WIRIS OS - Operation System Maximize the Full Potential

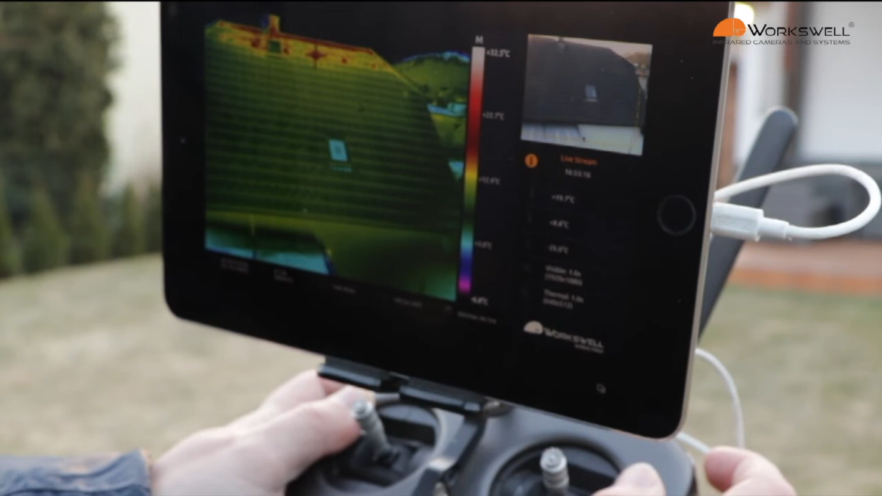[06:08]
The GPS position. You can move in the menu.
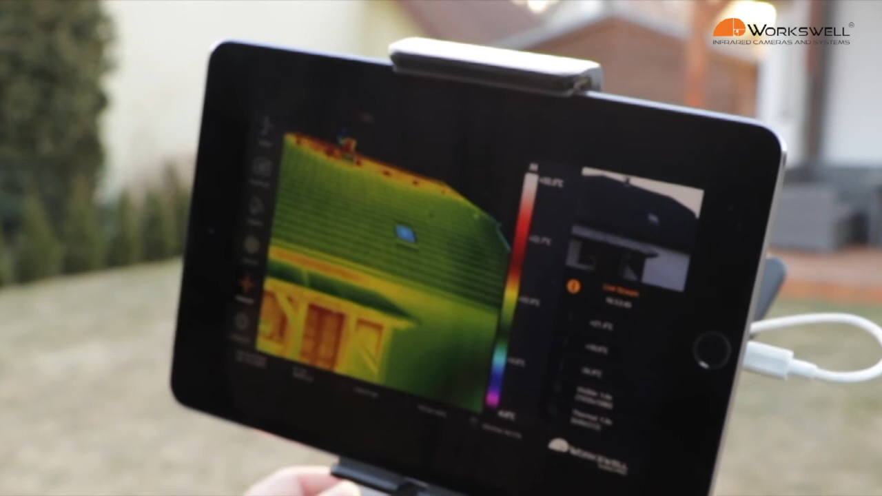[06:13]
I forgot to activate my thermal frame.
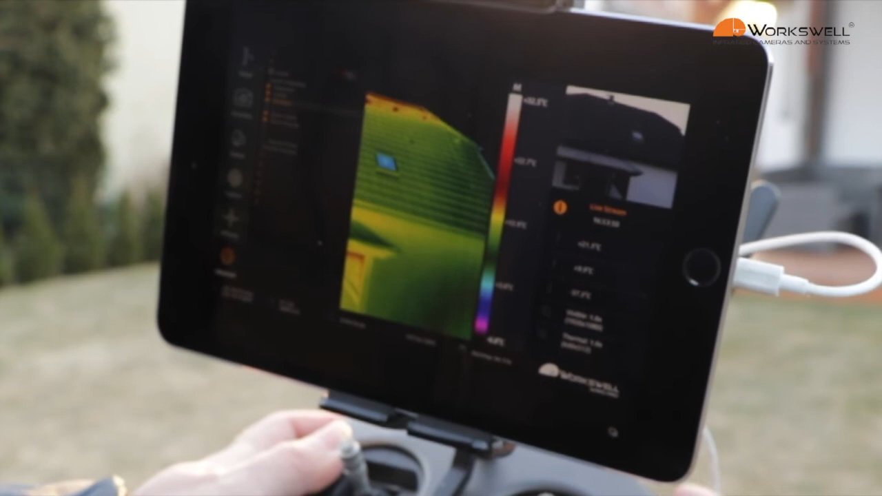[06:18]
It's activated. And now when I zoom.
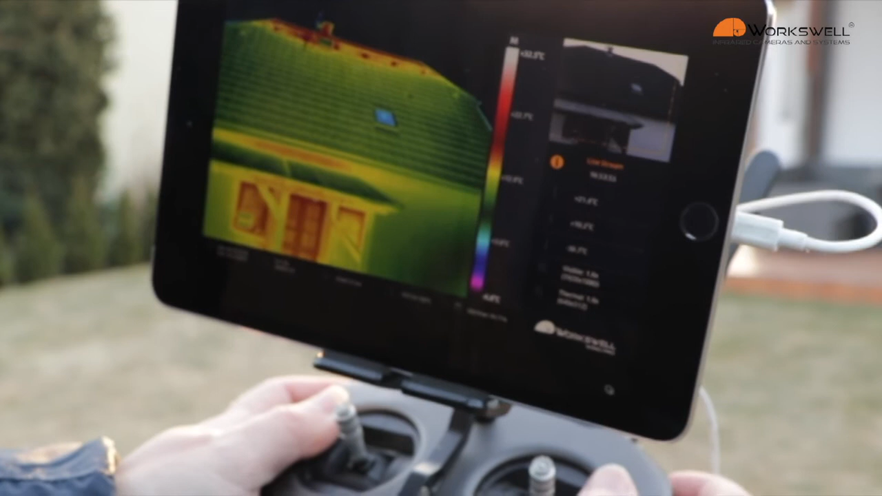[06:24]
You can see the yellow button. On RGB. So, I can see exactly. Where is my thermal zoom.